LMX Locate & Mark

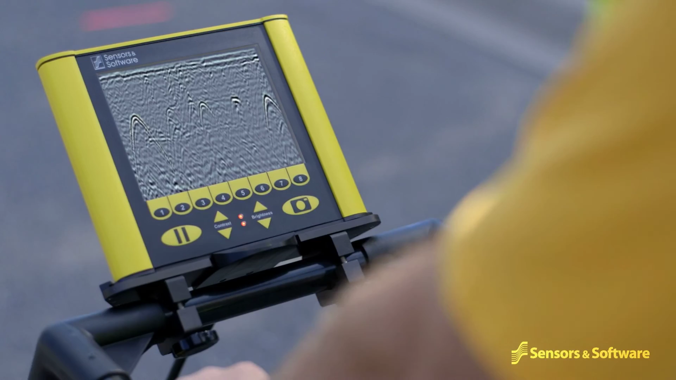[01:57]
Note when you pass over a target. Back up to mark the location on the ground and move on.
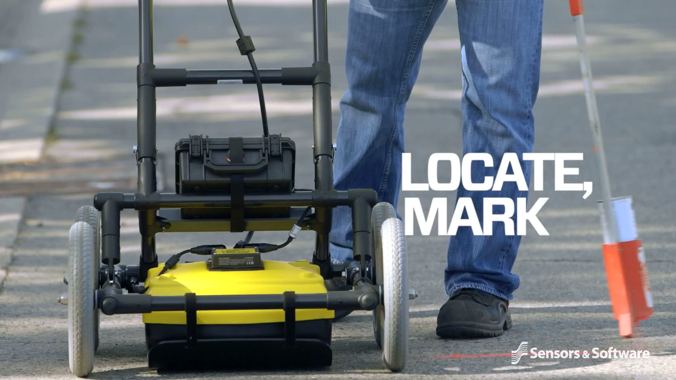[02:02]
The LMX 200 is the premier GPR locating tool in the market today.
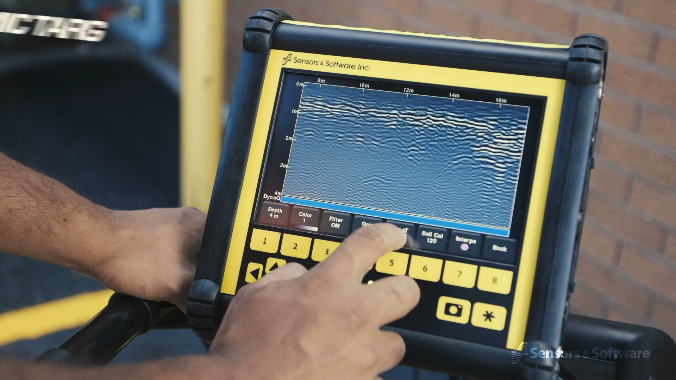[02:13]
Sensors and software's new and breakthrough dynamic target enhancement technology DynaT is like three GPRs in one.
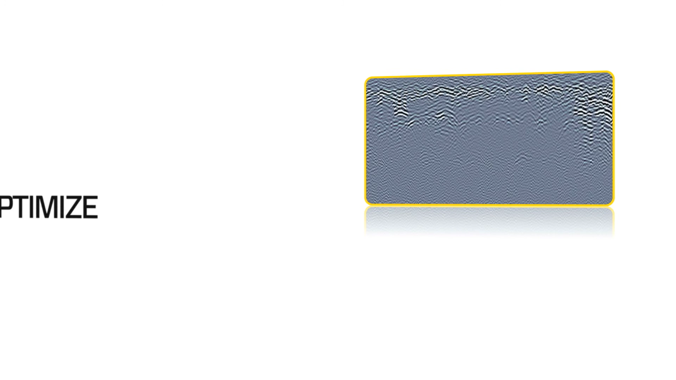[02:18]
DynaT optimizes views of shallow, medium and deep targets.
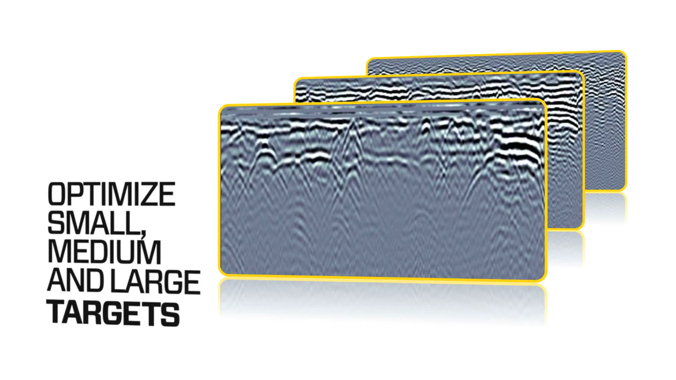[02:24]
These views can be toggled by the user and displayed individually or together
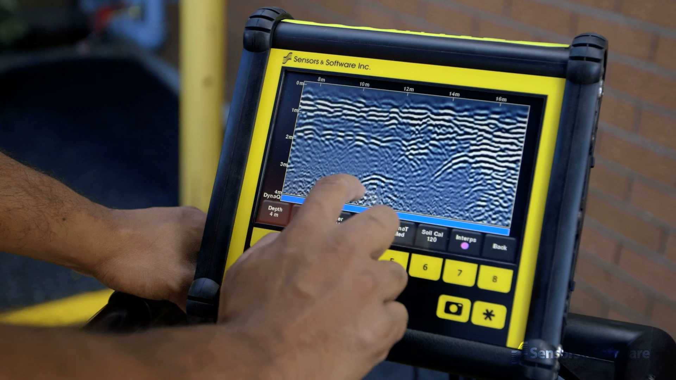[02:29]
giving you unprecedented insights and target confidence.
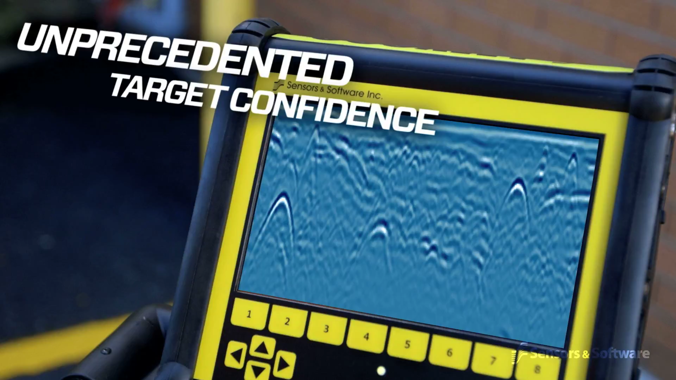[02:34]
Data collected in a rectangular grid delivers real-time 3D depth slicing on-site.
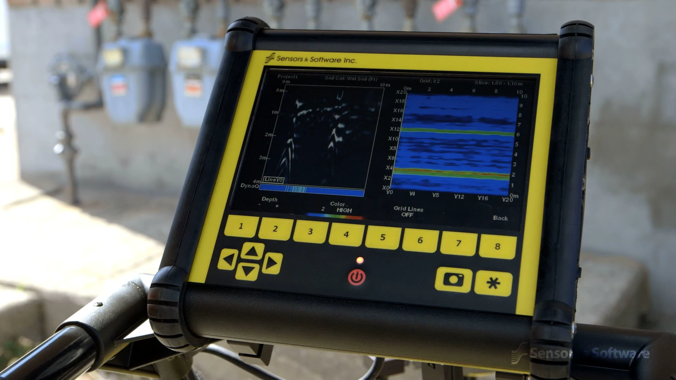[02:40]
Depth slicing reveals the orientation between multiple pipes and cables at different depths and outlines the extent of vaults, foundations and buried tanks,
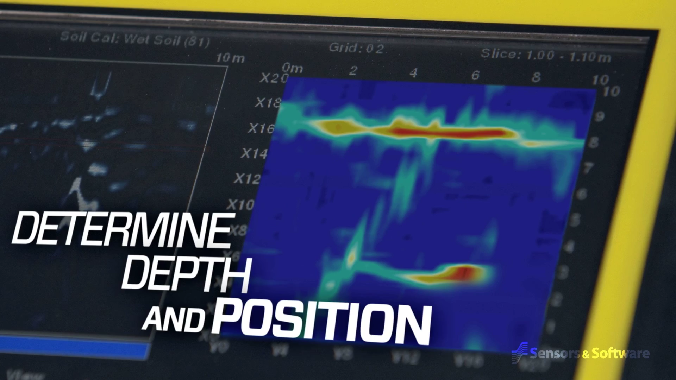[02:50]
especially useful at complex sites. LMX 200 allows you to locate utilities and assign color classifications
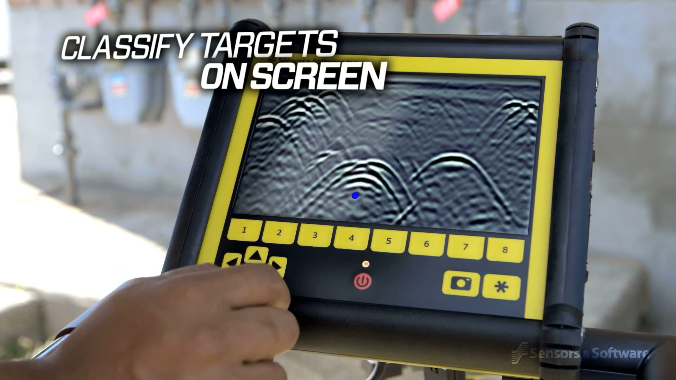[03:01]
directly on the touch screen in real time as they are located.
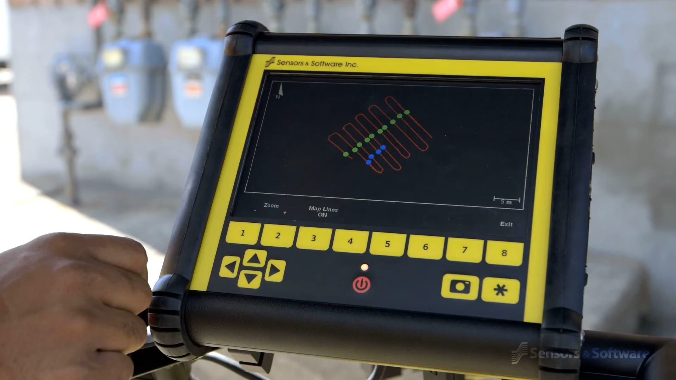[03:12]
At any point during the survey you can save screen captures of line data,
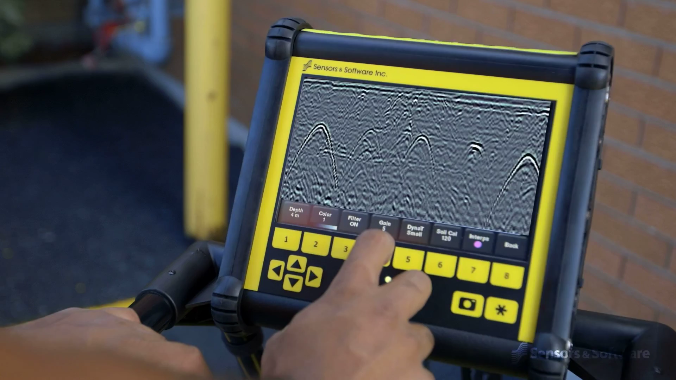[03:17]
map views and depth slices and by connecting to a Wi-Fi network or hotspot
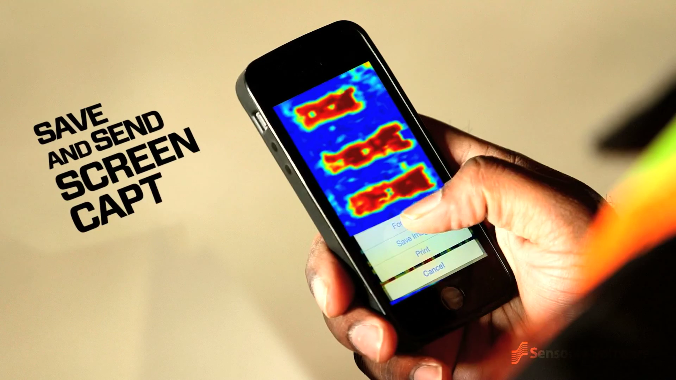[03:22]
you can instantly email a mini report from the display unit to your office or your customers. LMX 200's built-in GPS allows you to
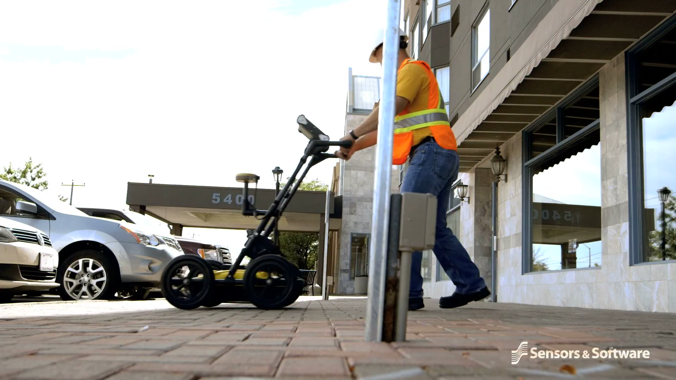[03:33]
easily display your location in Google Earth and other similar geo-referenced platforms.
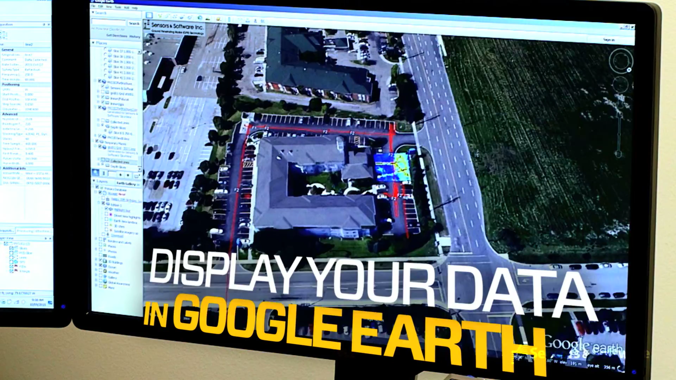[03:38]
Working with the available GPS kit, identified targets can be displayed on the unit in a map view. This provides further confirmation of linear features,
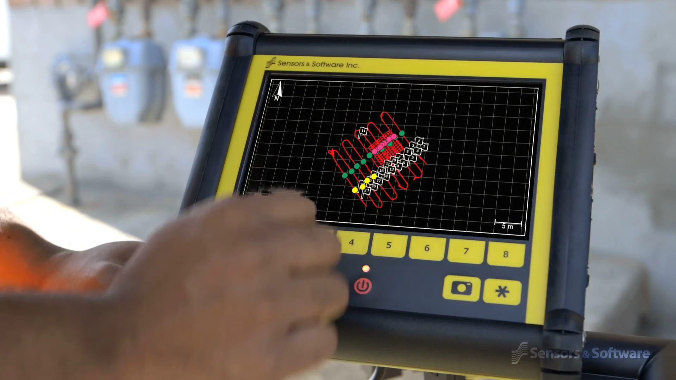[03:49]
suggesting further areas to review before you leave the site.